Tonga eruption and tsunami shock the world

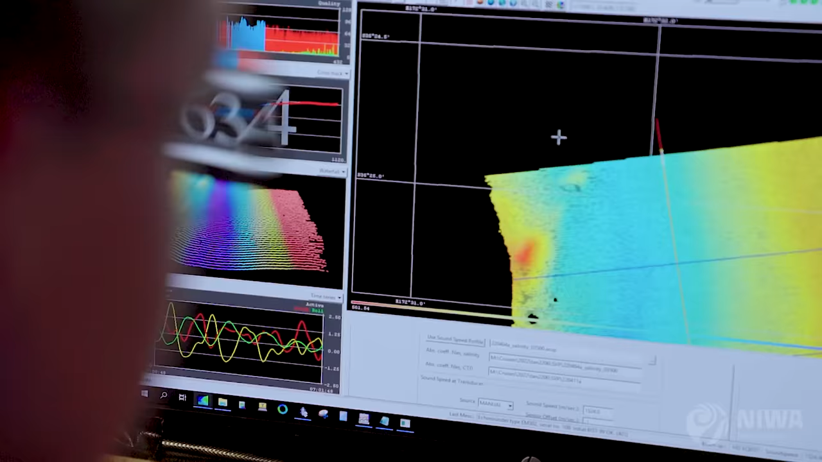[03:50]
And then based on what we know about how fast sound travels through the water column, so how long it takes to go from the ship to the seafloor,
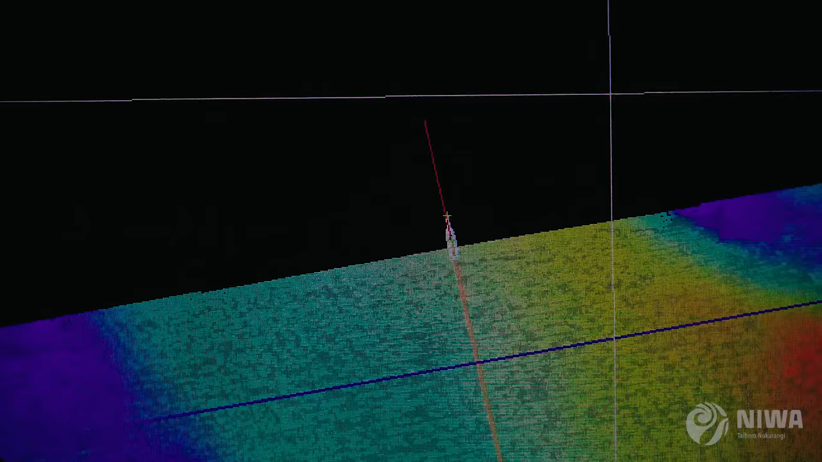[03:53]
and then from the seafloor back up to the ship, and that gives us depth.
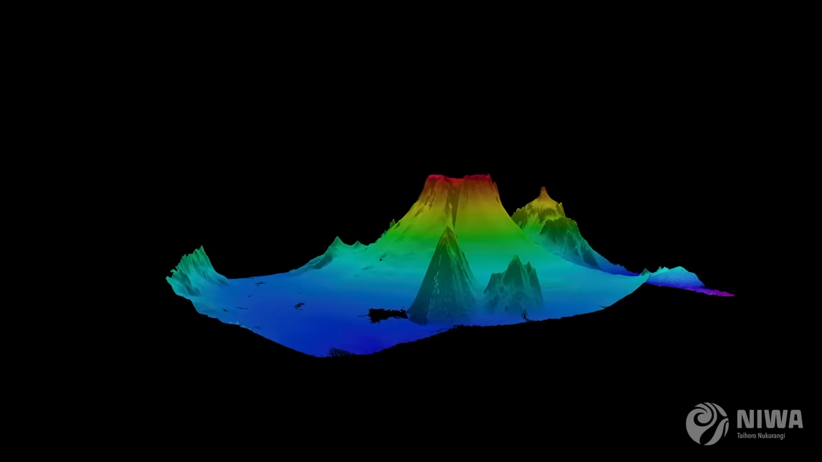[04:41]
The first thing we found, in fact, was that the edifice itself, the mountain itself underwater, is more or less intact. But what we did notice was significant, what we call erosional channels,
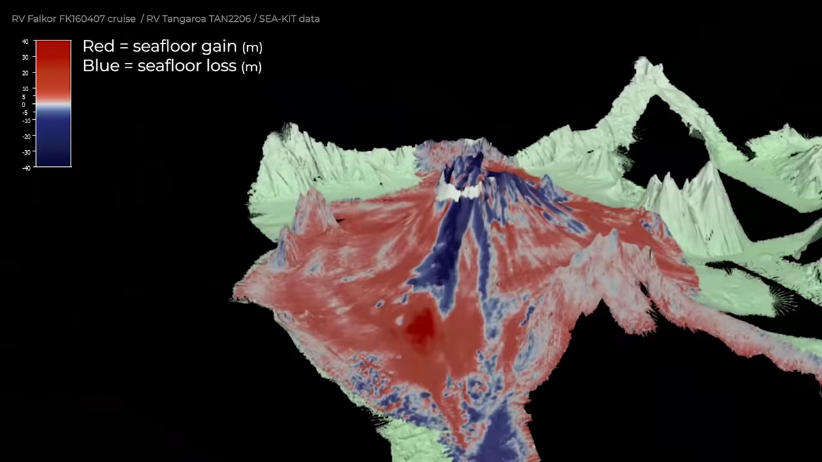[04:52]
and these are debris scours, and this indicated that there were very violent,
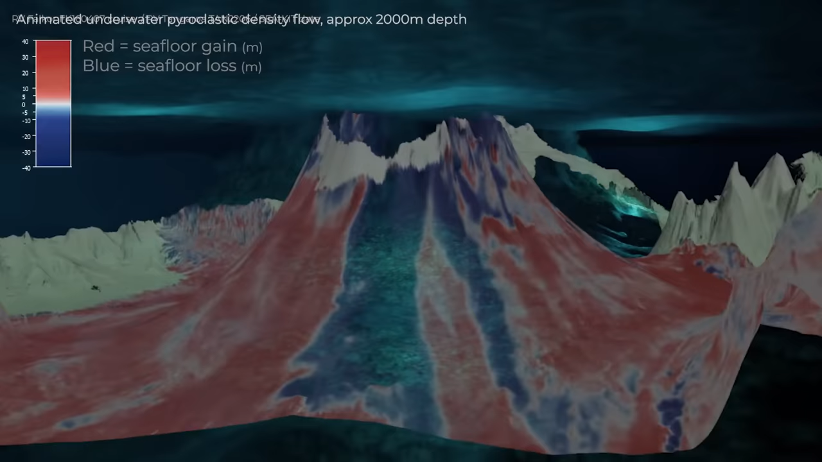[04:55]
strong, turbulent volcanic flows that happened during the eruption that rolled down the mountain underwater
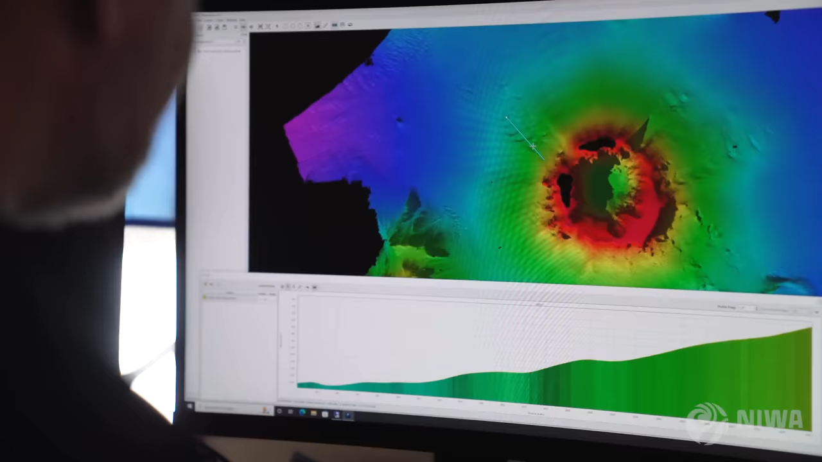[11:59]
We now know that there is actually a giant caldera in the summit that's now 850 metres deep.
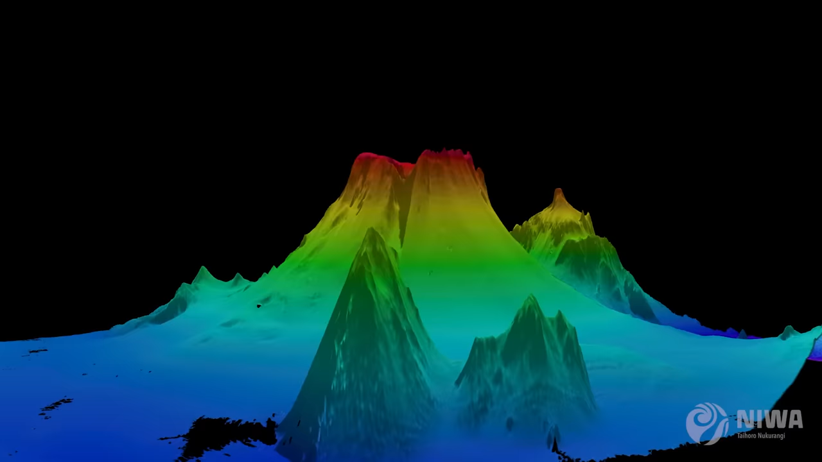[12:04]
And that brings up our volume estimations of the amount of material erupted to be close to 7 or 8 kilometres of material that's being erupted from the volcano.
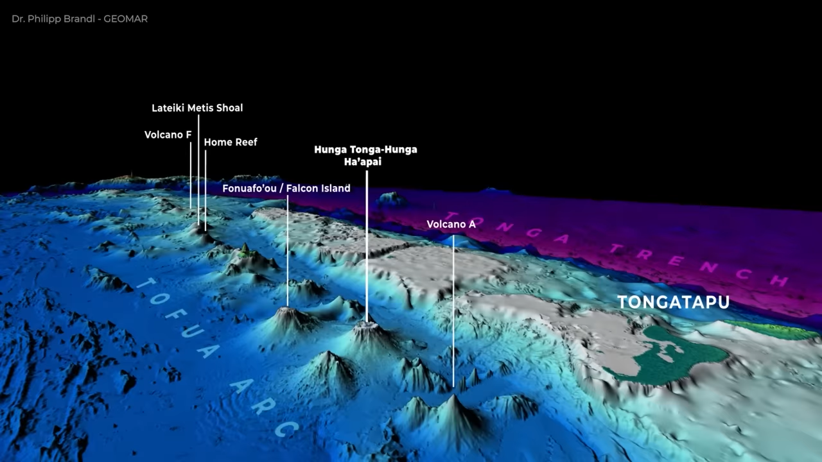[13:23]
There are 5 additional just surrounding Tongatapu.